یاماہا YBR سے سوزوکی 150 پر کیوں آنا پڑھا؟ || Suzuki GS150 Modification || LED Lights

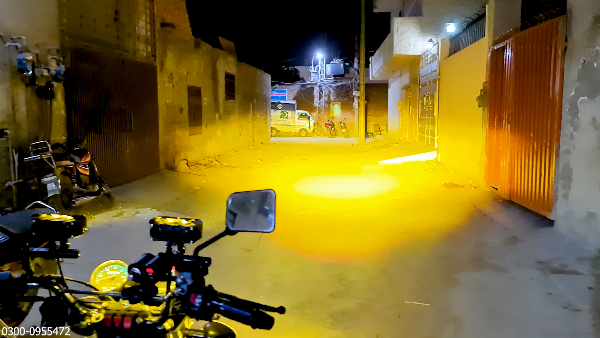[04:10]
पर लगाता हूं। यह देखने यह जो मेने शॉक्स उपर LED लाइट्स लगाई है।
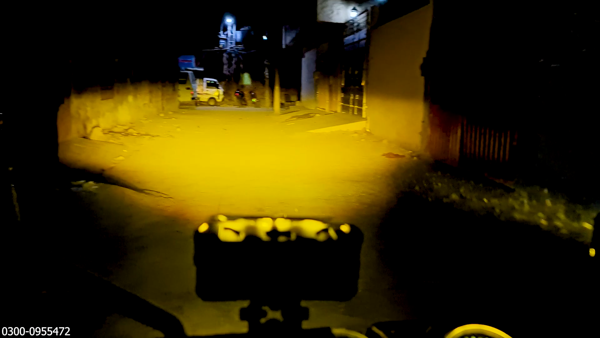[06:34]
तो अभी मैंने जनाटो को ब्यून कर दी है हाइब इस वर्ट में जितनी भी एलिडी लाइक सब गाई हैं सारी के सारी इस वर्ट आउं जा हम अब आपको फ्रंट से टैमो देता हूं फिर से हपो चेक रहता हूं यह हुआ है, इससे लुक़ता हो रही के आथा